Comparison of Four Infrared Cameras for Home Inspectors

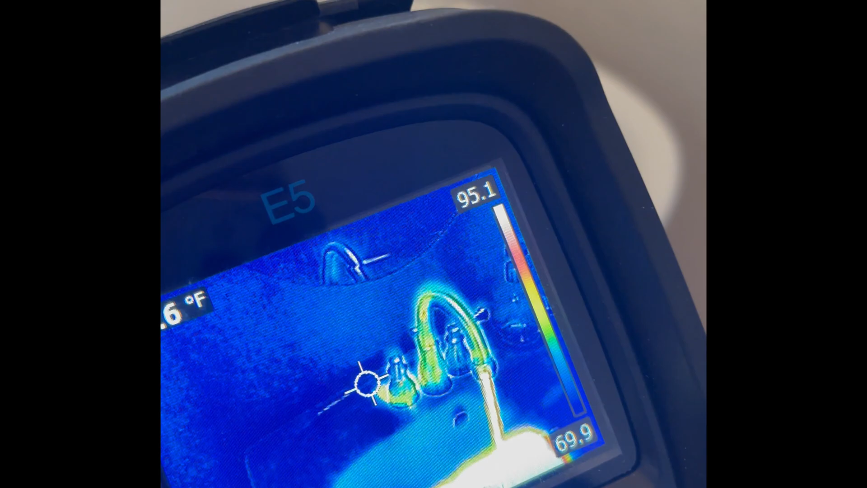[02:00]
And there you can see the difference between the hot and cold water.
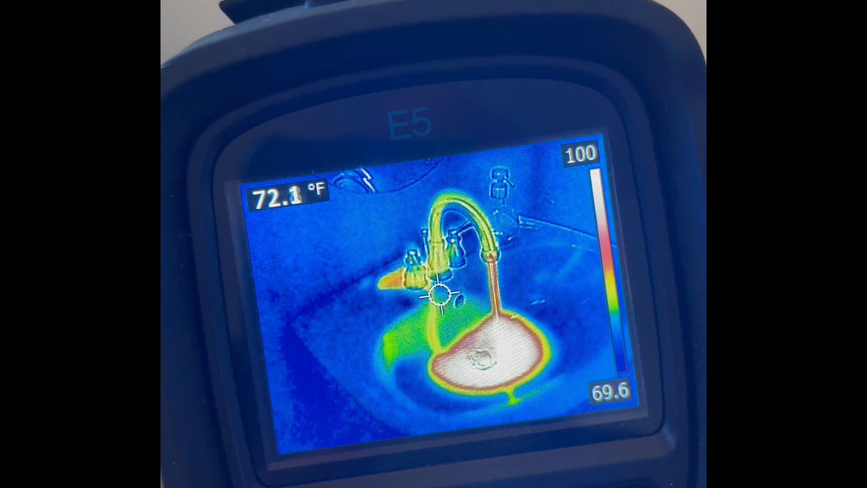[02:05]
On screen: spot 72.1°F
That's definitely hot water, right? And then also, very quickly,
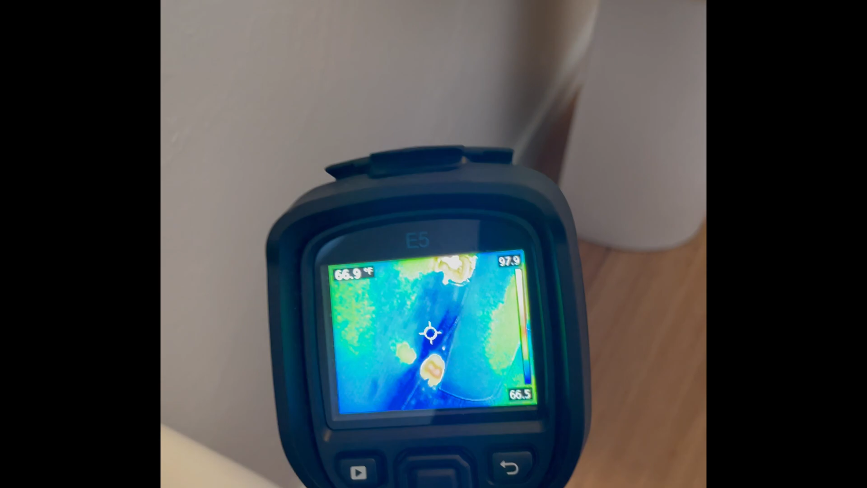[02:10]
you can see there's something going on with the sink.
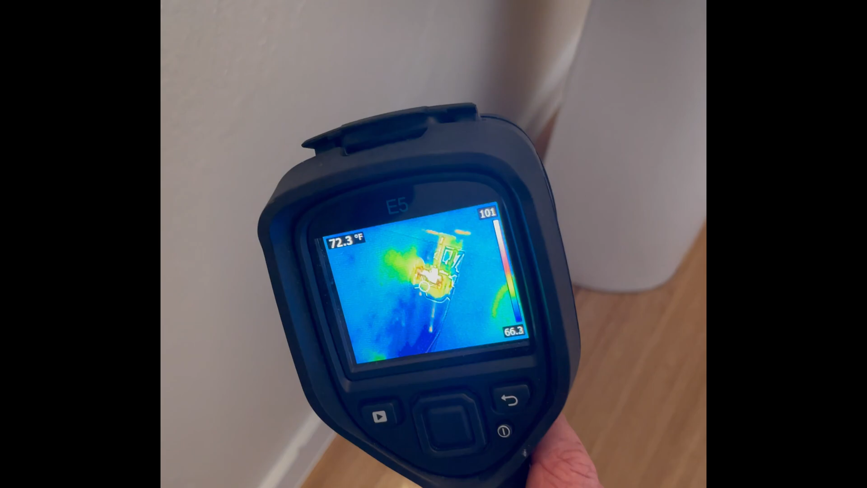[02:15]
On screen: spot 72.3°F
Because that's the drainage pipe that's hot. But that is a leak on the floor.
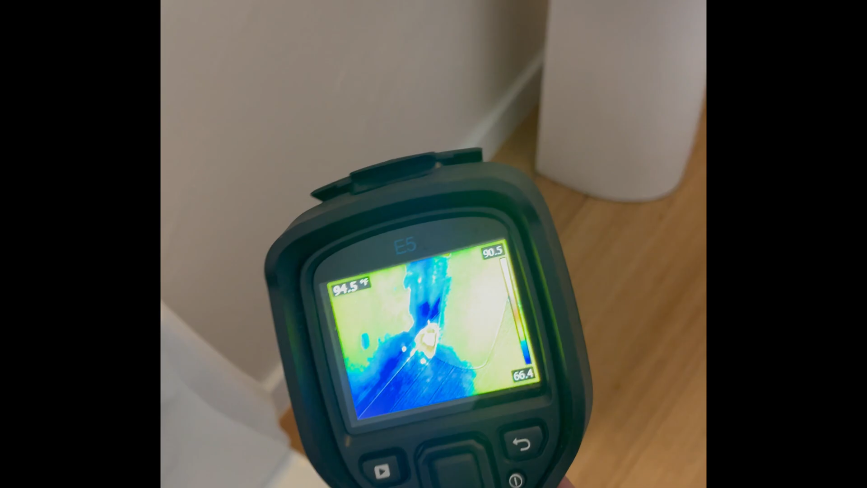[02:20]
On screen: spot 94.5°F
You can see it from there.
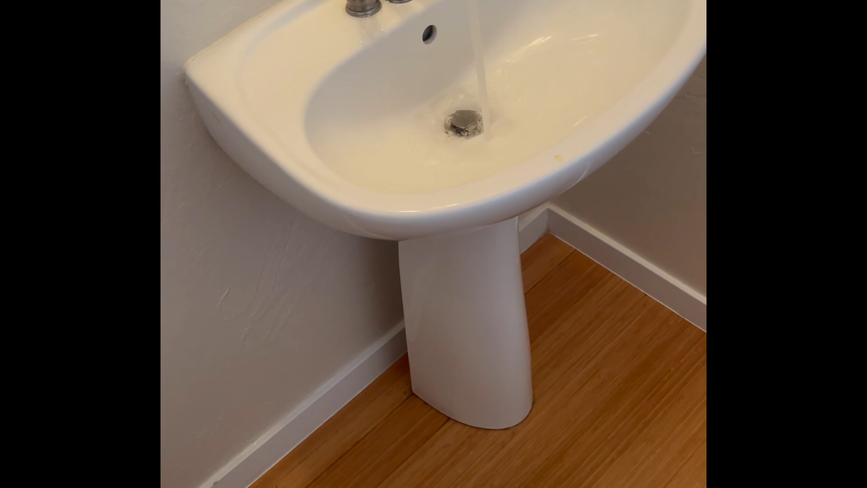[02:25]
With our human eye, not much going on.
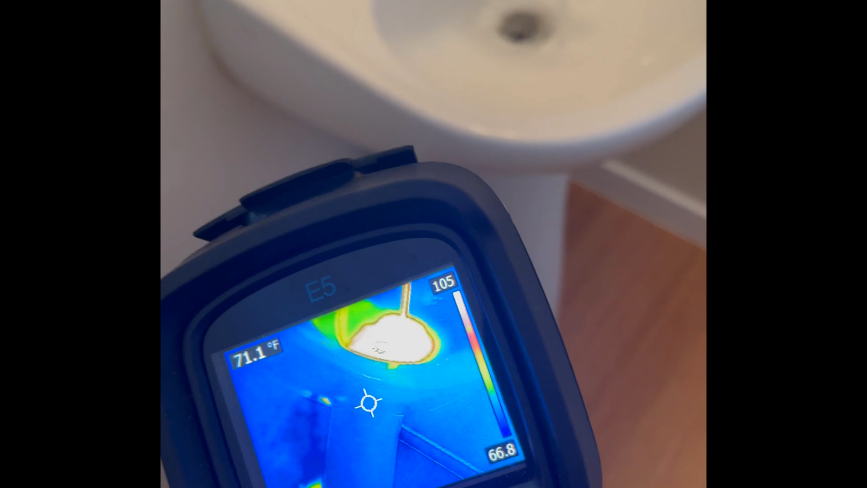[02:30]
On screen: spot 71.1°F
But with our infrared, we can see there's something going on back there. And that's pretty quick. I kind of like that.
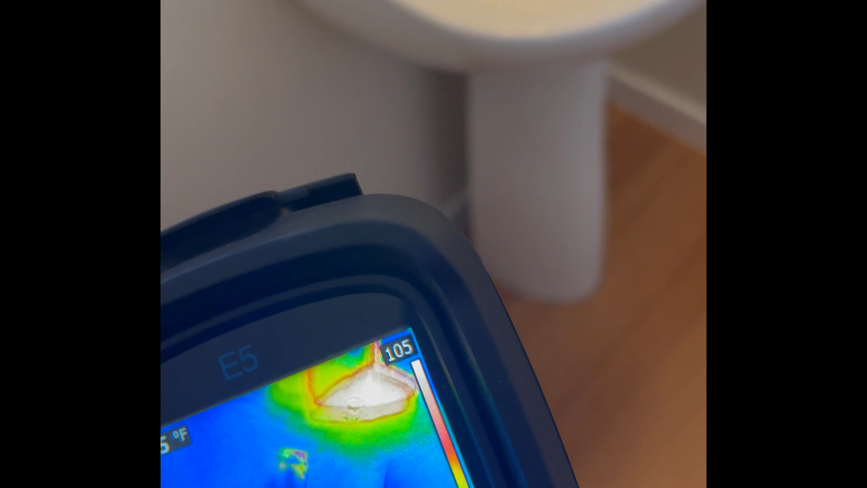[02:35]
That's the FLIR E5.
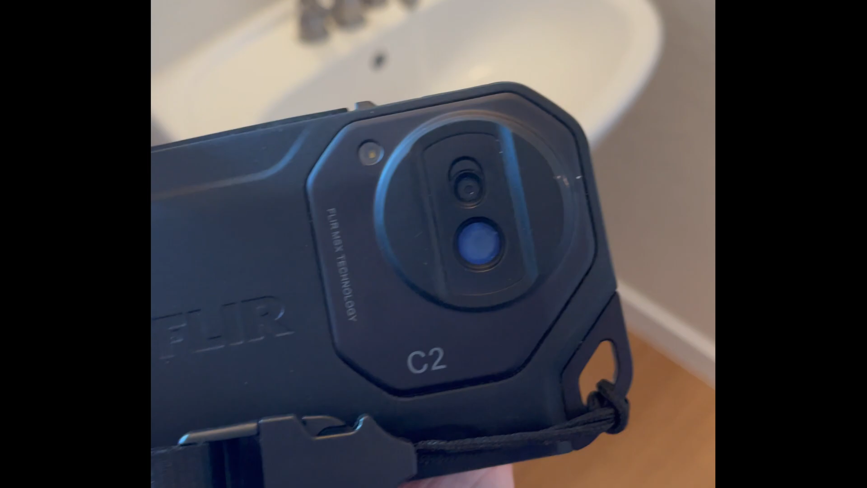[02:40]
And now, let's use this FLIR C2. So there's the sink there. Looks okay. But in this image, using the FLIR, you can actually see, whoa,
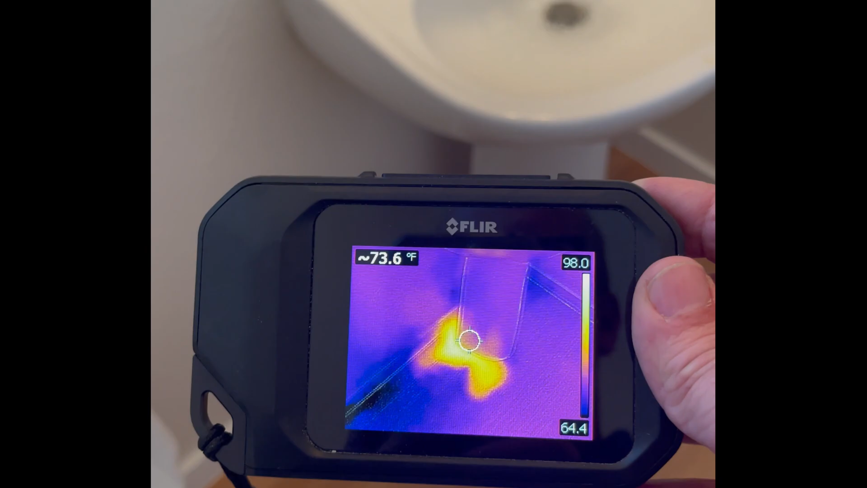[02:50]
On screen: spot 73.6°F
there's something going on with hot water coming out from the base.
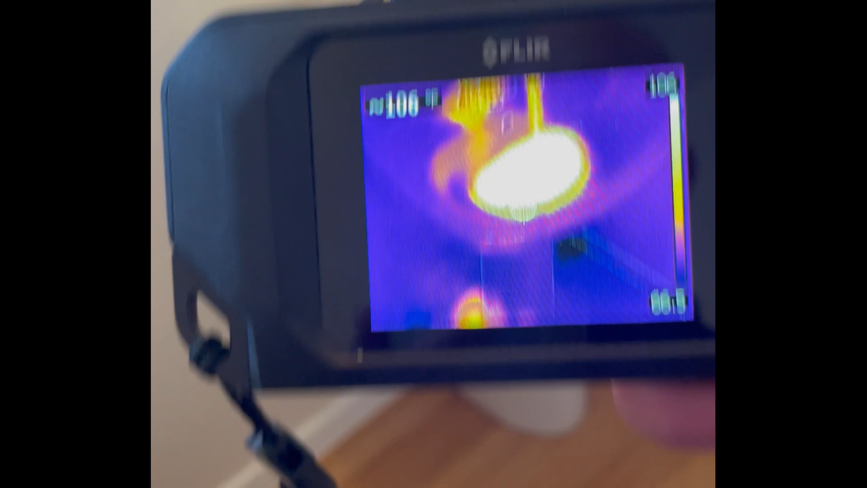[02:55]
So that's pretty easy to see. And that's a pretty good image, too.
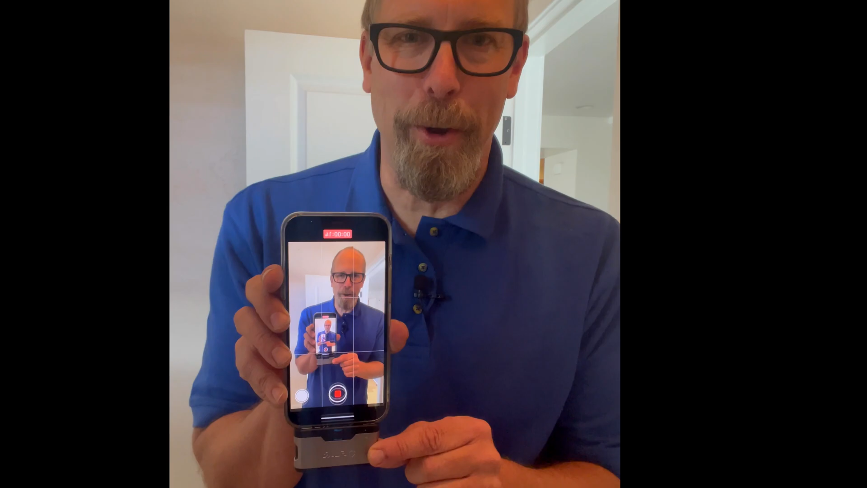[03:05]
And it could be video, which is what I like.
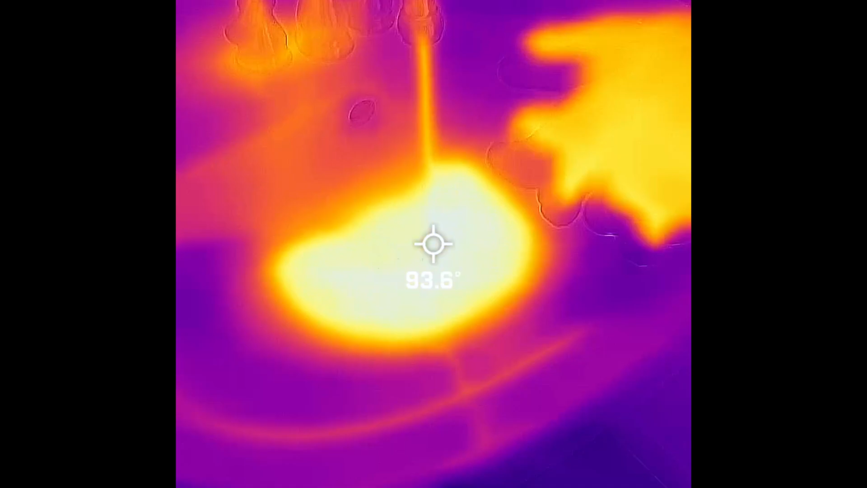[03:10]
And there's FLIR 1.
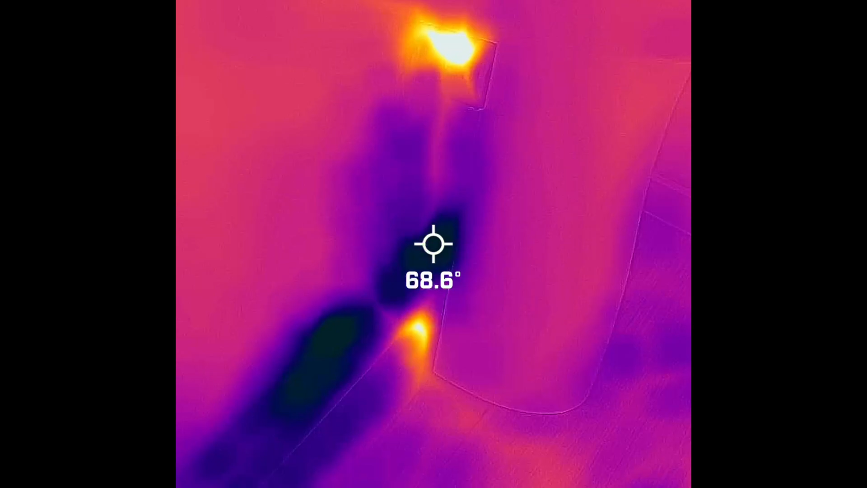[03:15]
I would say it's a little foggy and blurry. But I can definitely see that there is some water there. And something going on behind the sink there.
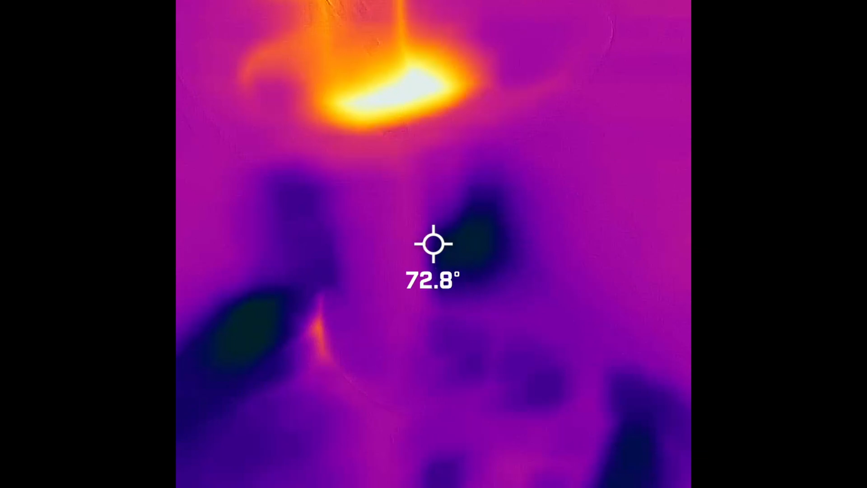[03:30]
So that's the image from FLIR 1.
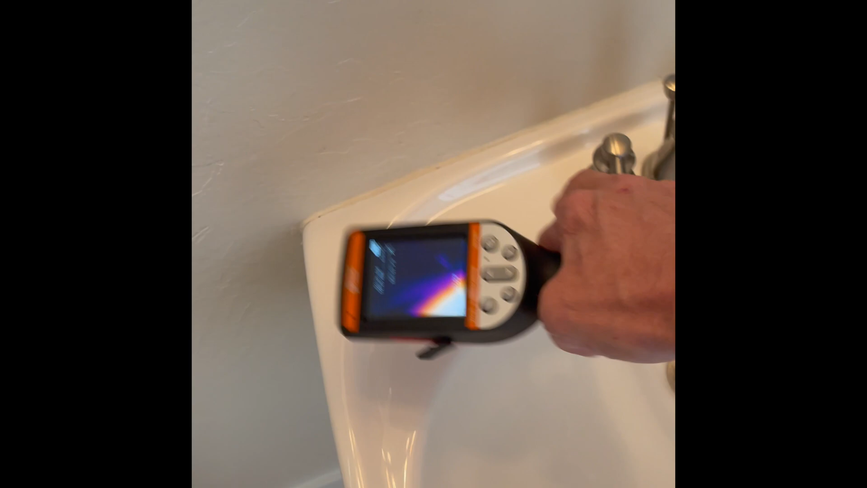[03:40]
Turn on the hot water. It's definitely hot.
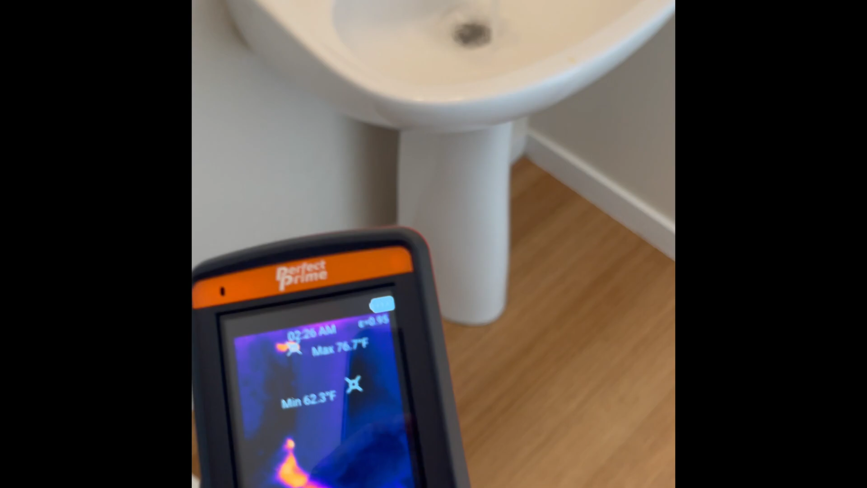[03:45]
On screen: max 76.7°F, min 62.3°F
Looks like a good sink, but Perfect Prime can show us something different.
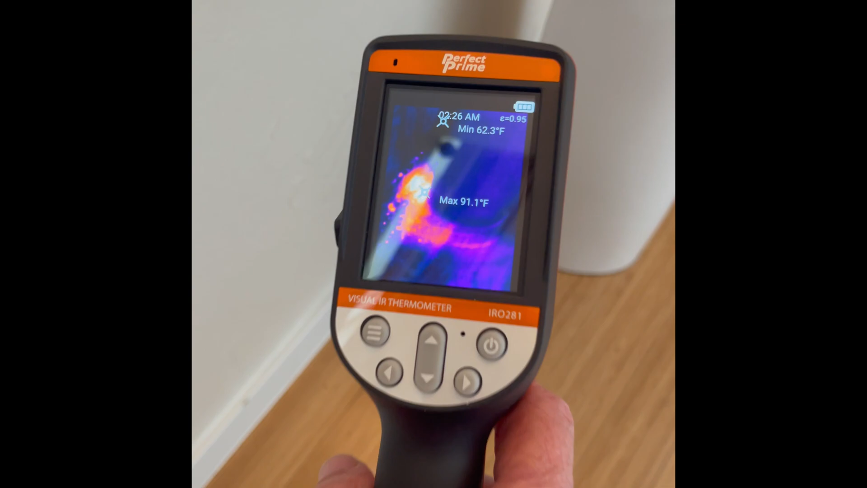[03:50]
On screen: max 91.1°F, min 62.3°F
And I really like their temperature gauges there. Well, you can even see the individual splashes of water.
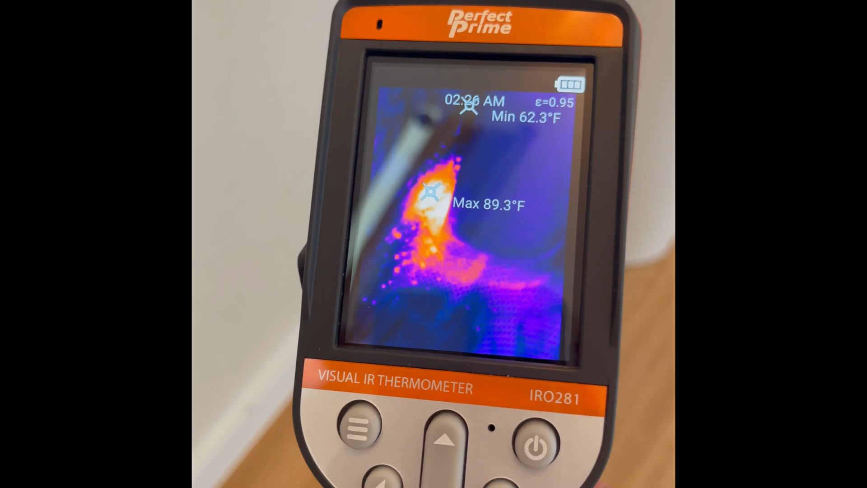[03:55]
On screen: max 89.3°F, min 62.3°F
So this is Perfect Prime infrared.
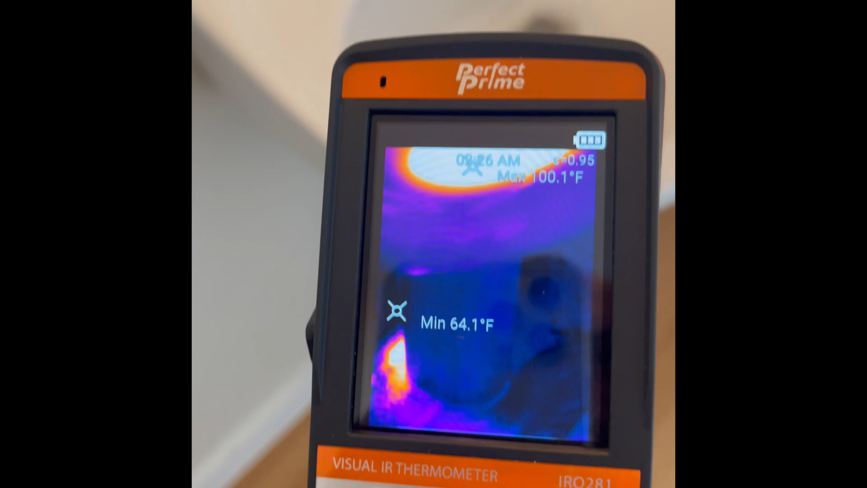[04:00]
On screen: max 100.1°F, min 64.1°F
Not bad. Now let's take a look at an exterior door and see how energy efficient it is. See if we can see any hot spots or cold spots. Today, it's very cold outside.
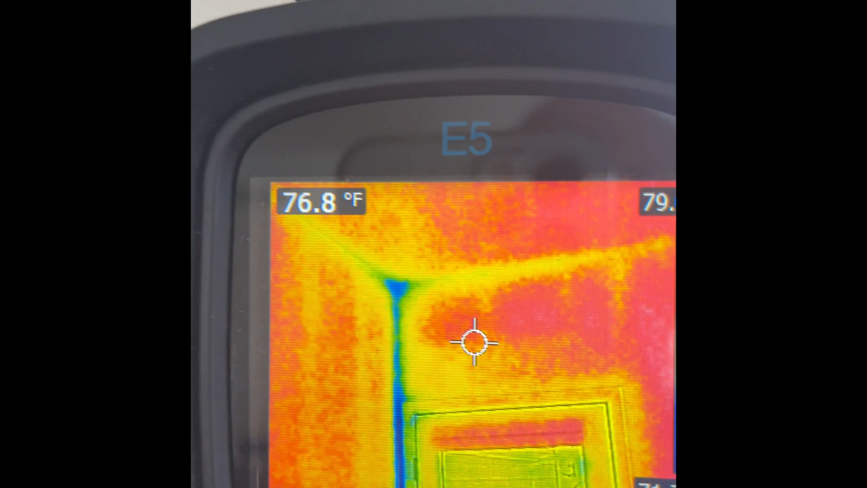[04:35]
On screen: spot 76.8°F
I mean cold surfaces in the corner of the house there.